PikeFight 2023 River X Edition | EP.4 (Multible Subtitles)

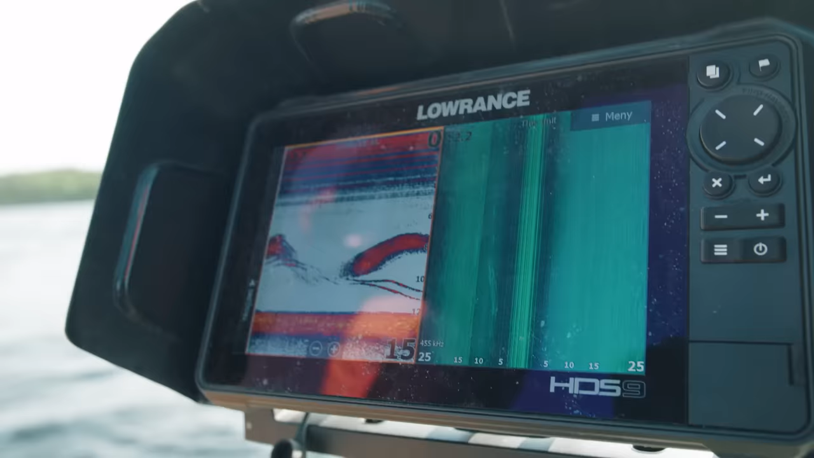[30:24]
Nej, det är något annat. Nej, det är något sten eller något.
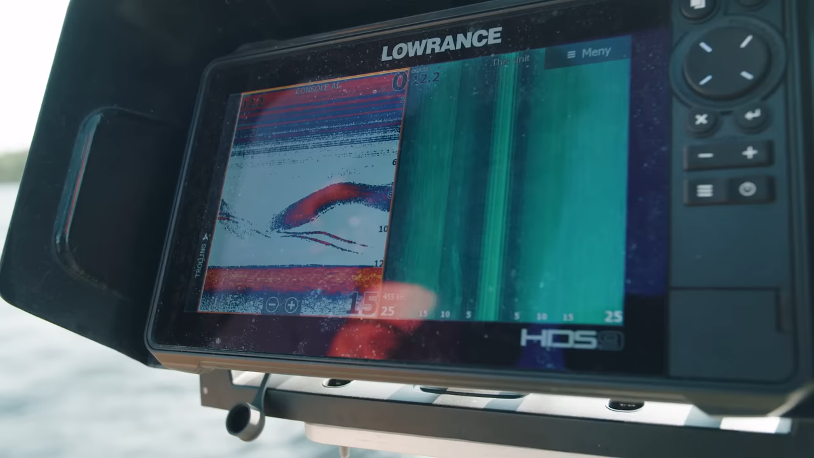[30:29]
Men bakom där är... Annars är det sån tjock stimma. Ja, men shit.